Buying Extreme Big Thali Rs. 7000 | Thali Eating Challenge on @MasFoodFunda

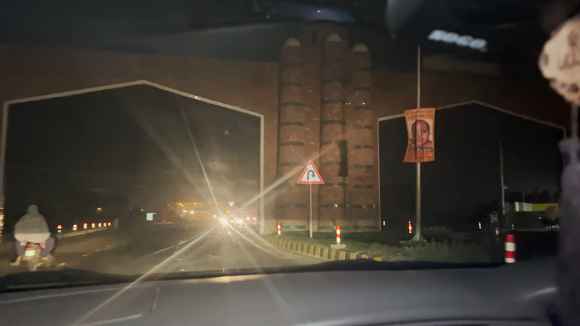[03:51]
और इसके ऐसे मुल्तान से निकलते भी आपको फ्लाईओवर मिलता है, एक फ्लाईओवर आपको चढ़ना पड़ेगा इस होटल में जाने के लिए,
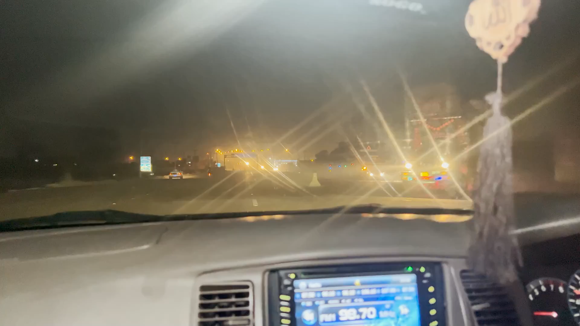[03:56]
क्योंकि नीचे बाईपास चल रहा है तो नीचे से आप टर्न नहीं कर सकेंगे, यू टर्न लंबा होगा।
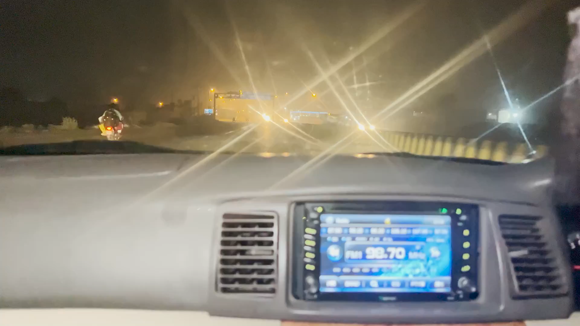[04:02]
तो आप इस फ्लाईओवर से चढ़ते ही आगे राइट साइड पर हो जाएंगे, और राइट साइड पर होके आपने फिर लेफ्ट होना है, लेफ्ट मतलब मुजफ्फरगढ़ वाला जो बाईपास है उसकी तरफ जाना है,